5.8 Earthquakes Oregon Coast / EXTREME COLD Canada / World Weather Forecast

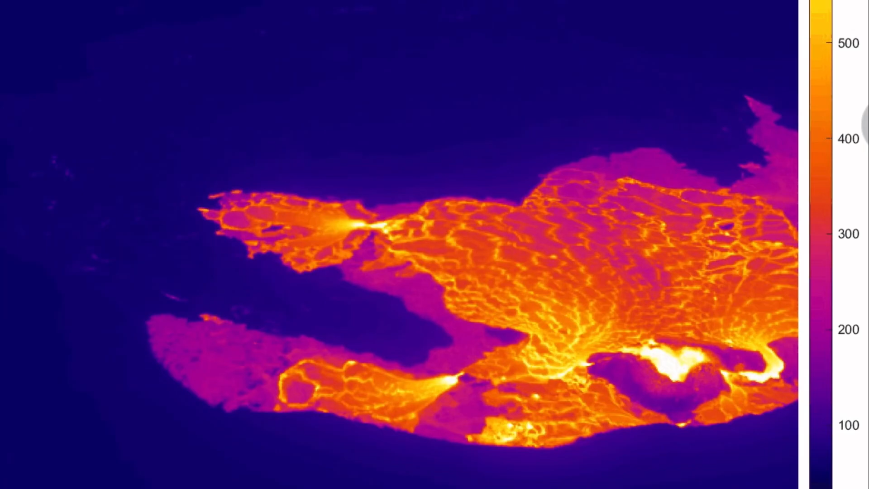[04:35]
the atmospheric event has left the islands this
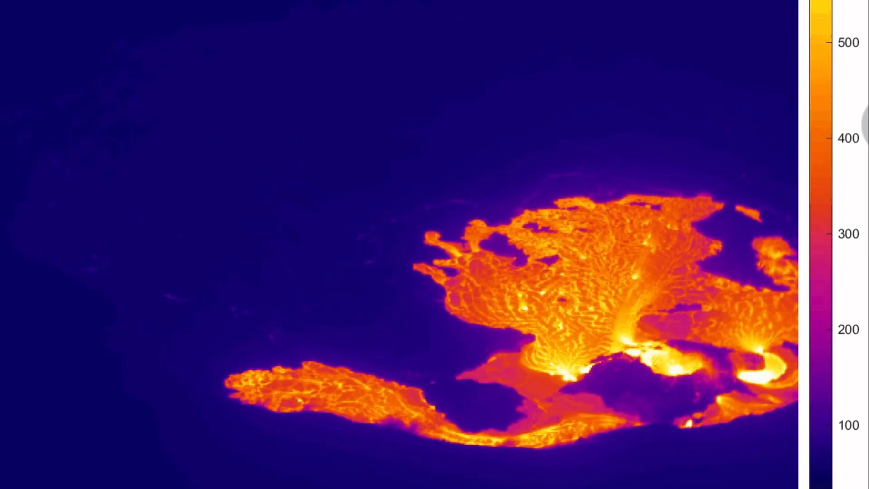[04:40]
lava pool kilauea has awakened yet again looking at just starting to fill up